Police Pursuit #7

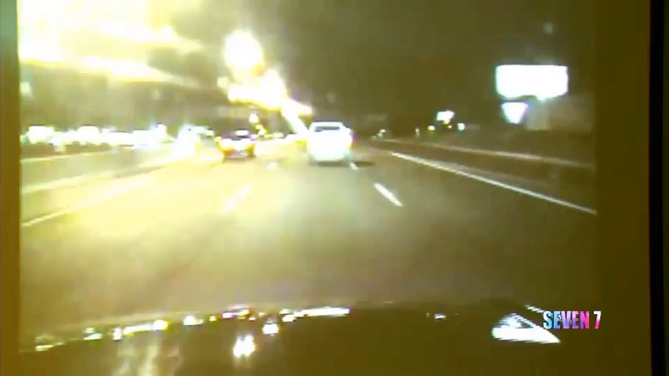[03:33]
Instead, the driver, identified as 28-year-old Brian Everhart, led deputies on a chase that started near I-40 and Council Road, went down the Kilpatrick Turnpike,
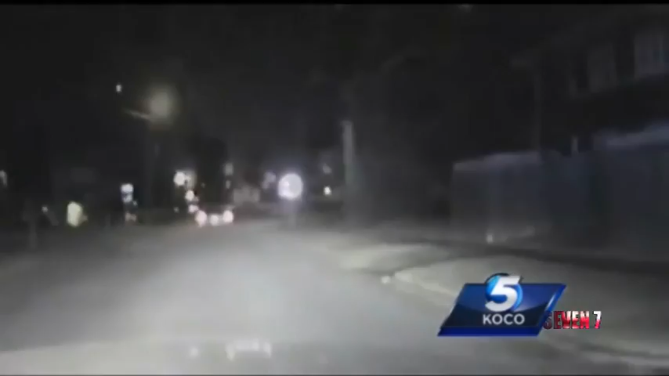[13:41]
Here you can see him zoom through multiple stop signs.